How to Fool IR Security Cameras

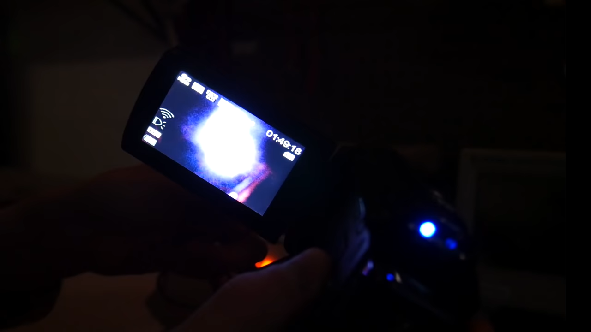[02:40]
it's not that invisible after all.
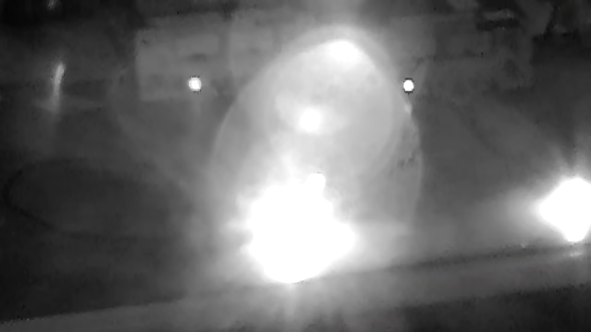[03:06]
And it looks like the one on the left is a lot brighter than the one on the right.